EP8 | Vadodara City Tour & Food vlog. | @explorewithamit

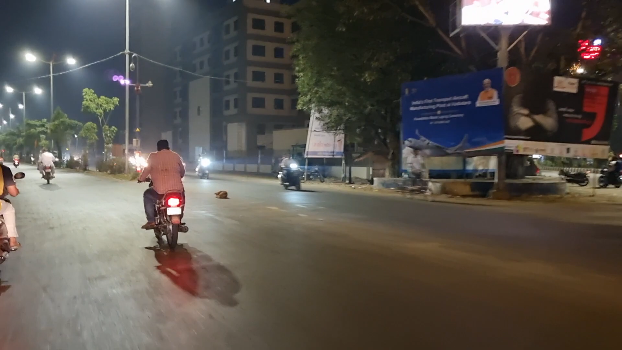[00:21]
सो ये है बड़ोदरा की रोड, आप देख सकते हैं रोड बहुत अच्छी है यहाँ की।
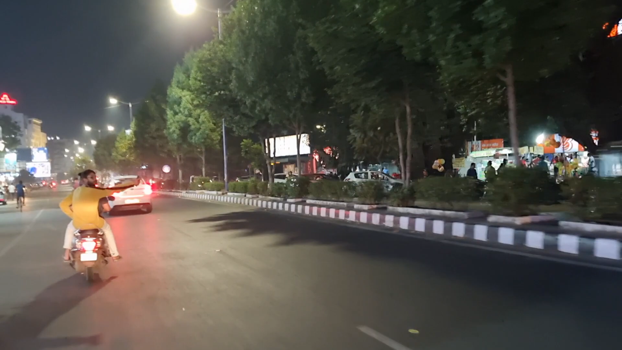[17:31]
ये भी देखिए मार्केट है पूरी खाने पीने की ही।
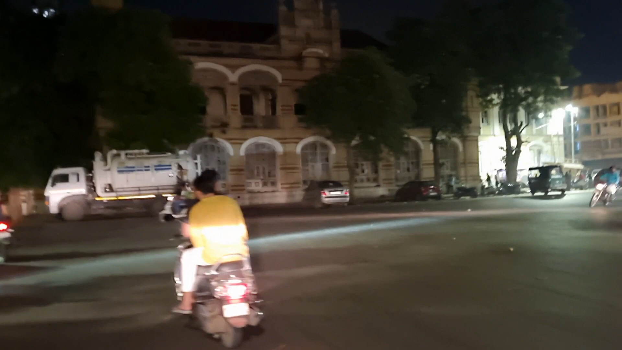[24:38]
ये सामने पुराना फोर्ट है ये ओल्ड सिटी में हम लोग चल रहे हैं बड़ोदरा ओल्ड सिटी तो बड़ोदरा का इतना डिटेल वीडियो आप देख रहे हैं